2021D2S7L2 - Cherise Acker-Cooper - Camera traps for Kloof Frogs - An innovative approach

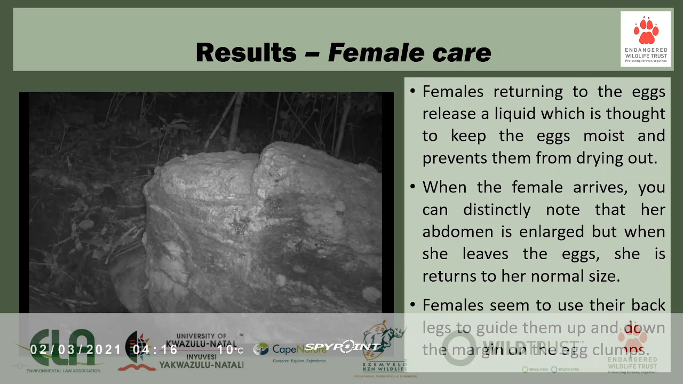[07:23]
We observed that when the female arrives, you can distinctly note that her abdomen is enlarged, but when she leaves the eggs, she returns to her normal size after she's released this liquid. We also note that the females use their back legs to guide them up and down the margin of the egg clumps. There are a number of other observations.
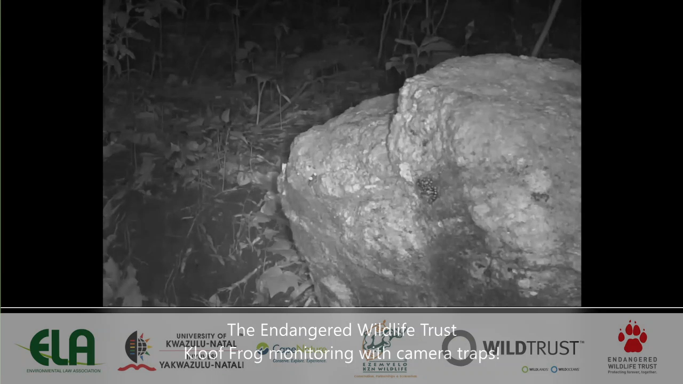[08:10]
The endangered clue frog is found along rocky streams in the coastal forests of KZN in the Eastern Cape. In 2020, the Endangered Wildlife Trust's Threatened Amphibian Program set camera traps in Vernon Crook's Nature Reserve to monitor the egg clumps and to learn more about their behavior. In this short video, you can see a female on the left and the smaller male on the right. We have learned that the males and the females visit the site several times before they mate or lay their eggs. There is a second female with an existing egg clump on the right, and this female returns regularly to care for the eggs until they all hatch.